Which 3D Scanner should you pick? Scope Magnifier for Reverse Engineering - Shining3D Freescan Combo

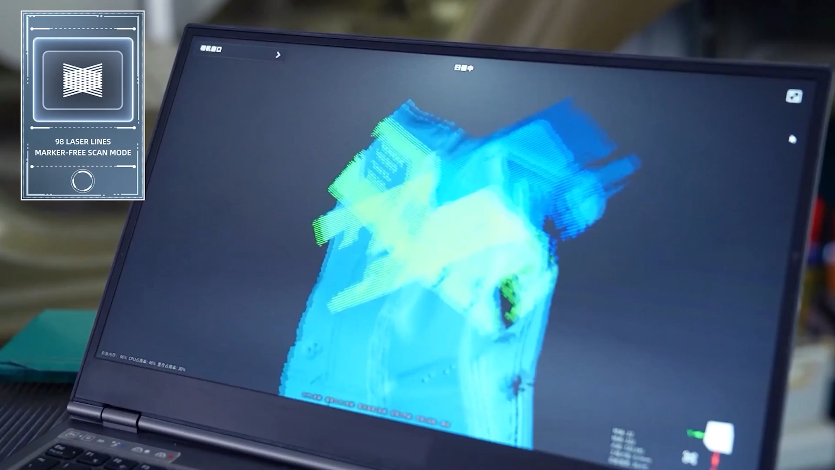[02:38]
it's got photogrammetry mode but really i like for this type of object the free
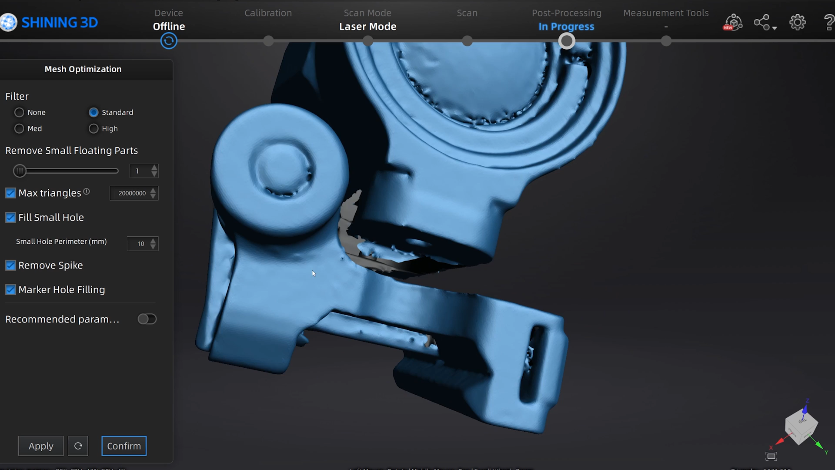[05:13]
to get this result now this is done on standard filter which generally smooths the model a little bit and
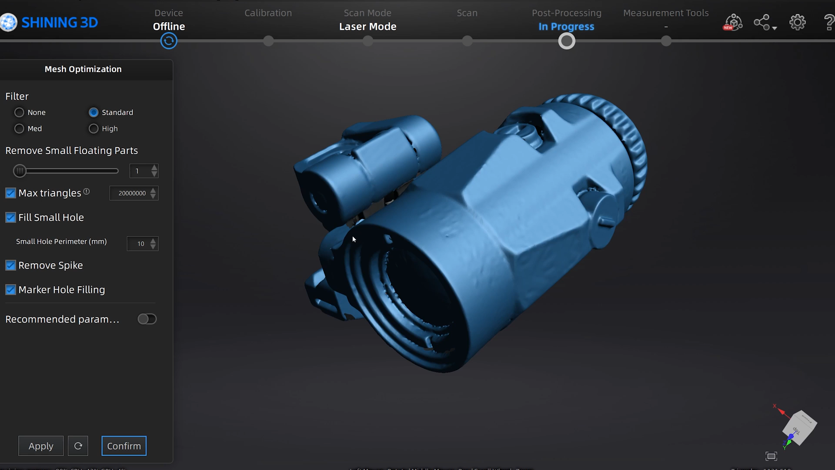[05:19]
gets rid of some just x excess information so that the surfaces are a little easier to grab in
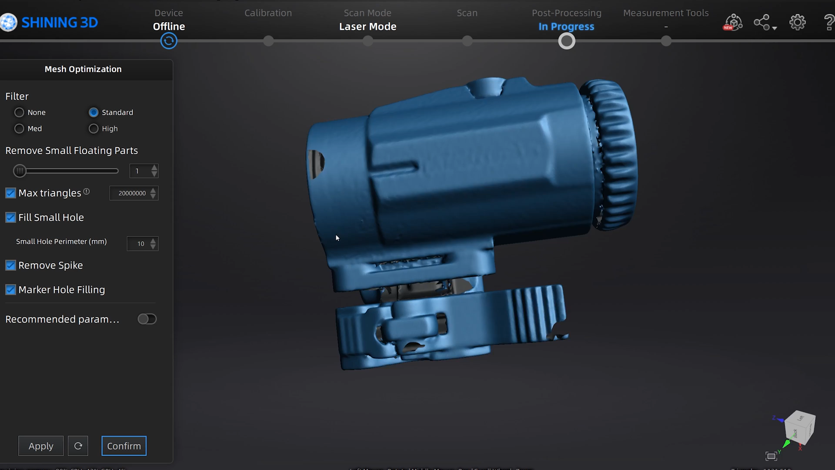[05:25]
your reverse engineering software so like here if i wanted to get the cylinder and then these planes and
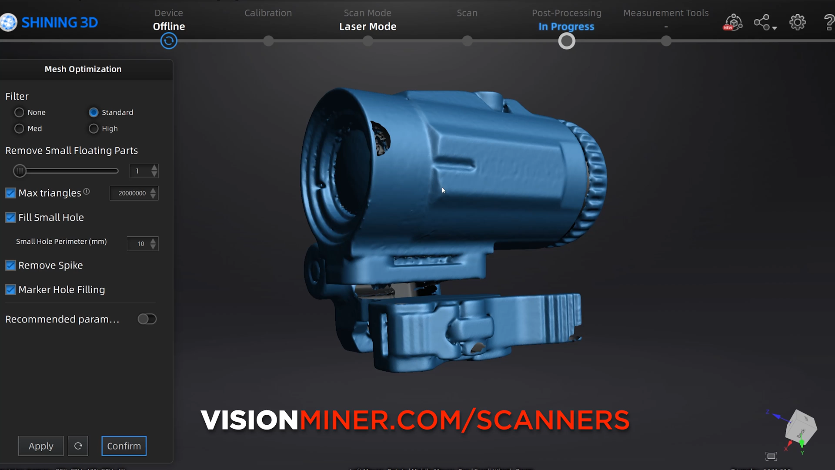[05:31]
then the overall cylinder and then these different faces and whatnot and take
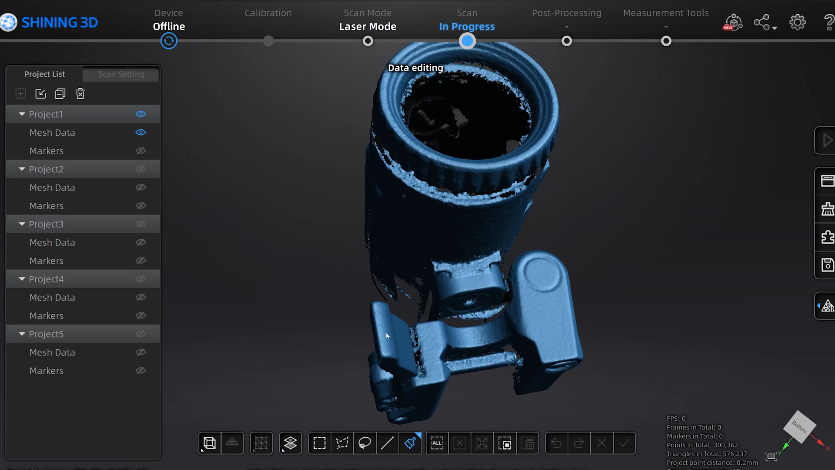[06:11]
and see there's no bottom data but we got just pretty good quick data and then we added the
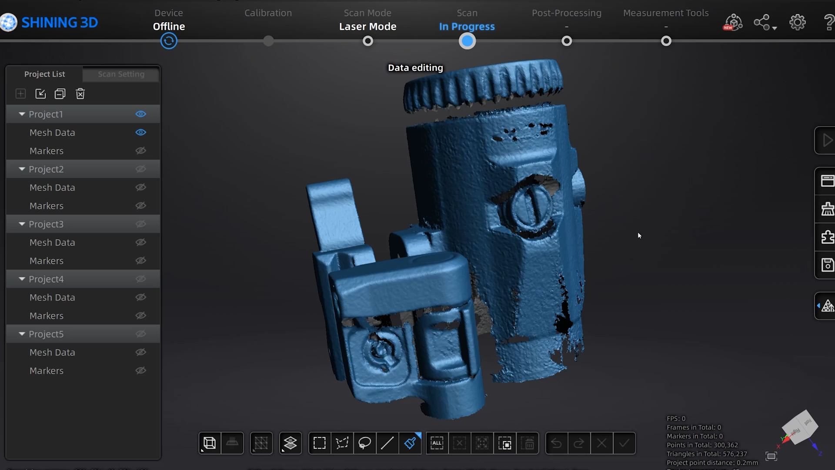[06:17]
mesh data from project two where we did it upside down the other way and got some of this data and the
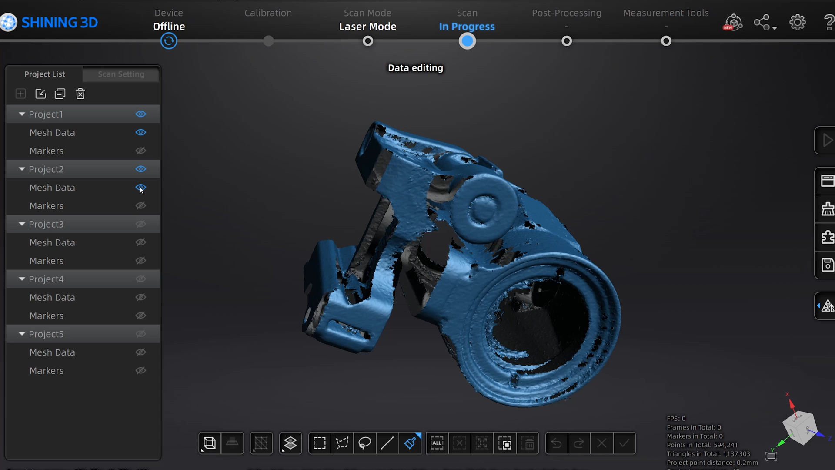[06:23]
back side and everything else and well we still wanted to get more data in there and so we did a
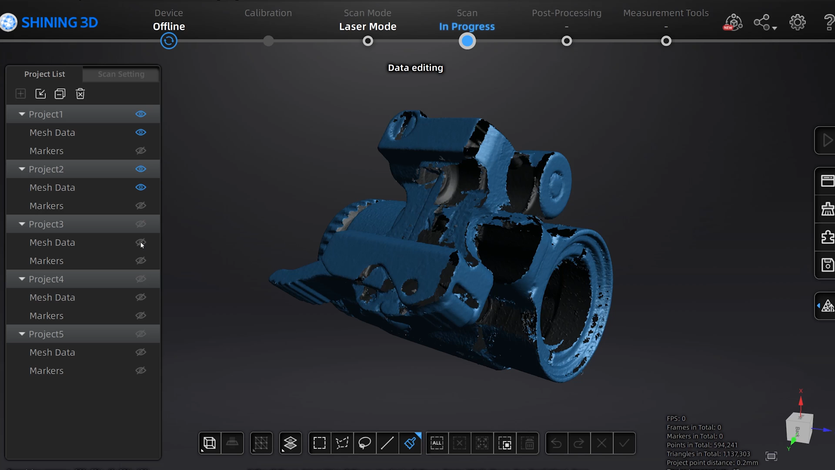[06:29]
orientation where this mechanism this whole thing actually flips to the side so i actually
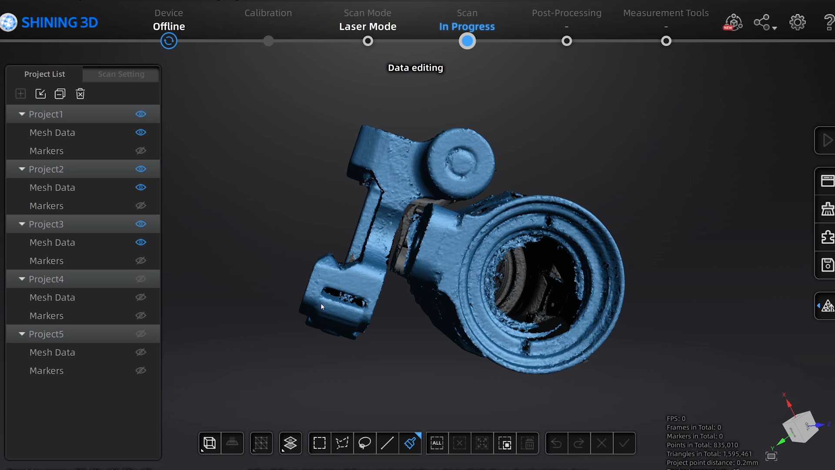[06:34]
flipped it out and then scanned the bottom side of the and then i did a little bit more
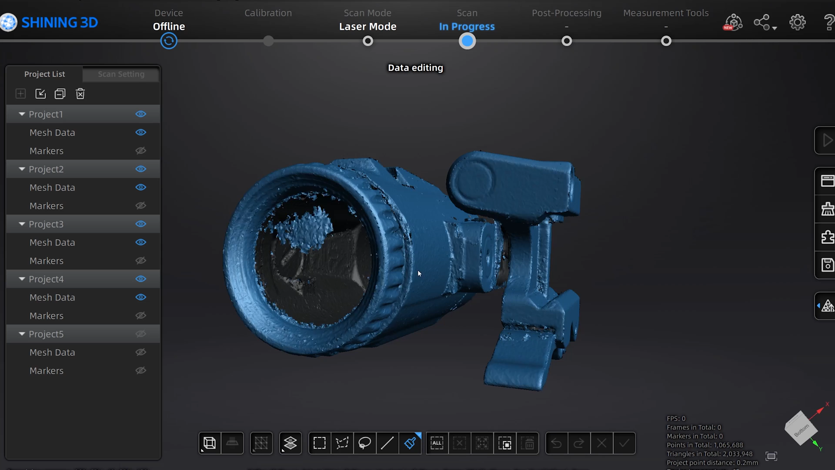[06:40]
just from some more angles to gather any little areas we didn't have and a little more there with a little bit of asub spray as you can see the optic the glass on
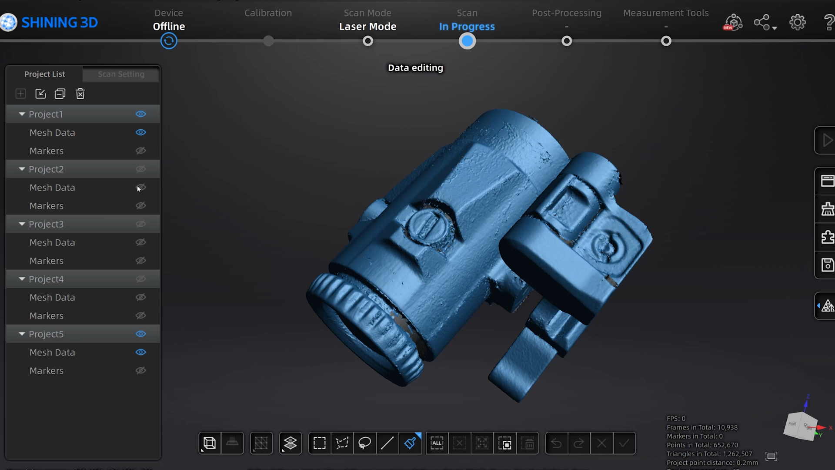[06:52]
the scope did not scan very well definitely difficult you got a little bit of data with the lasers there but when it comes down to fully transparent items it's much more difficult so we scanned it with a little bit asub spray and you can see the
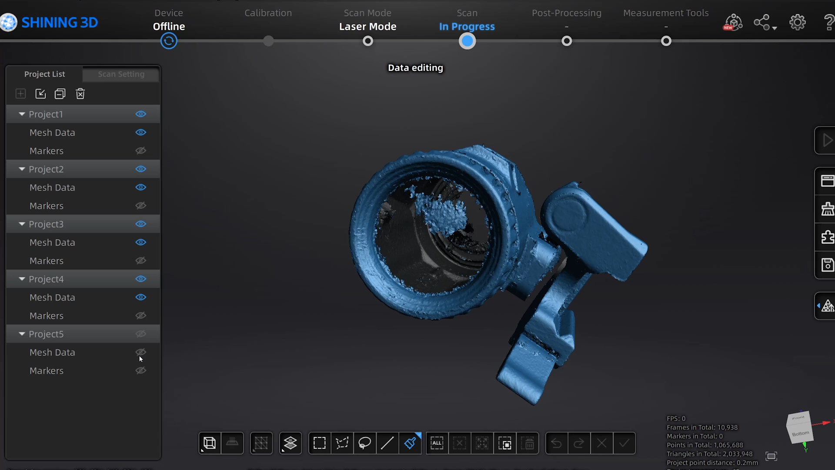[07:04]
results there now if i get rid of all the others and you see just the asub spray scan you can see it is super clean so this